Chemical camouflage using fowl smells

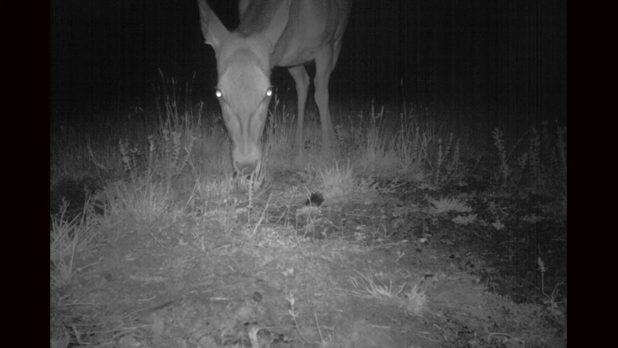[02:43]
We're also getting a lot of really interesting shots of hares and rabbits and dotrals and magpies and the odd sheep selfie as well.